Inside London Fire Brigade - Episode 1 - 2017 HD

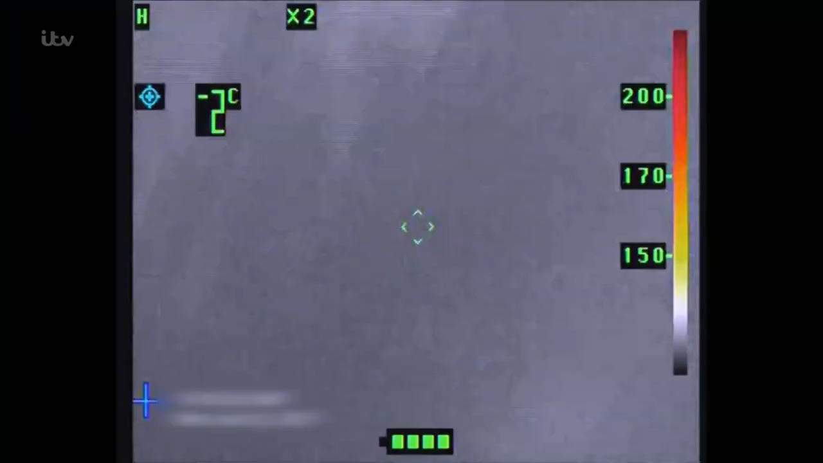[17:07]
they need thermal cameras to find it.
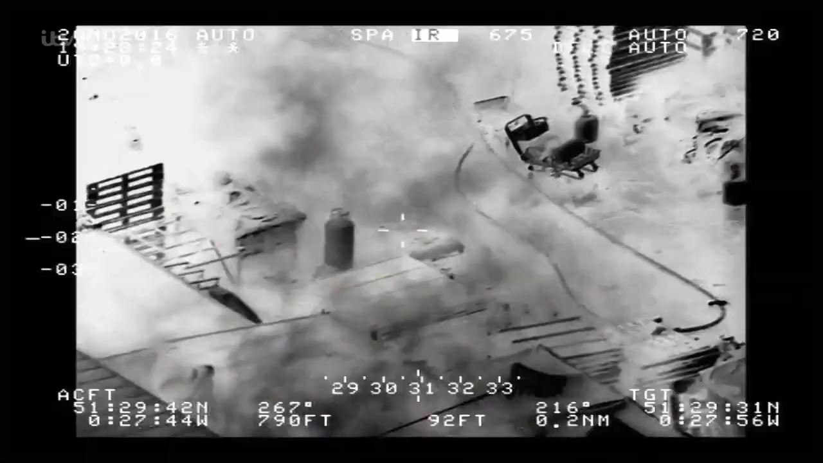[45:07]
They're large containers of liquefied petroleum gas.